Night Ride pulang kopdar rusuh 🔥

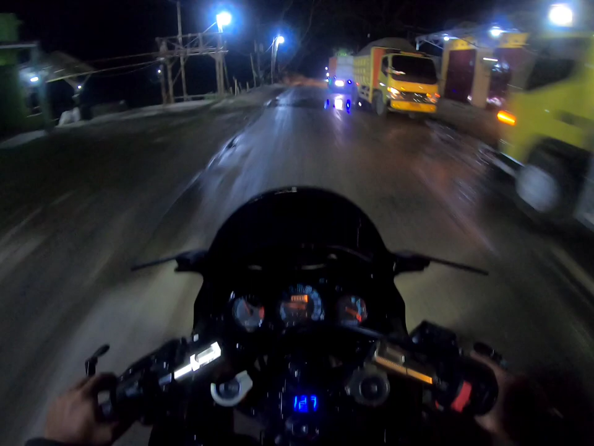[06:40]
atau riding ini yang bikin gue males tuh kayak gini. Dari rumah mau aja apa motor bersih, pas udah nyampe Langkas udah bersih, motor udah kayak nggak dicuci satu minggu, guys. Karena di tempat gue ini ada lokasi pasir, guys, jadi udah pasti jalanan itu kotor banget, banyak lumpurnya. Jadi motor dari arah rumah gua ke Rangkas itu nggak bakal yang bersih.
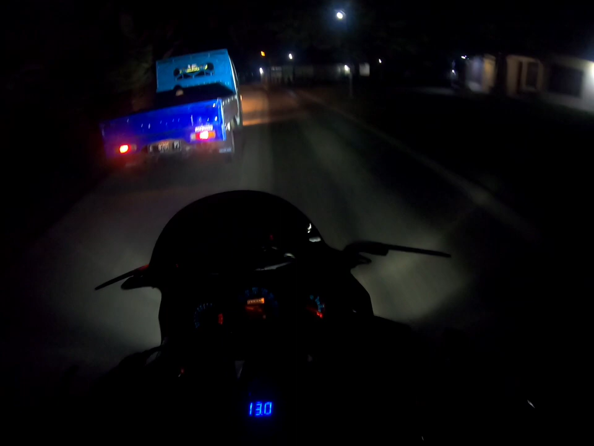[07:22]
Basah itu nggak licin sih, mungkin it's okay lah ya, guys. Ini udah membasah gitu kan, licin itu bahaya banget buat pengendara motor, guys.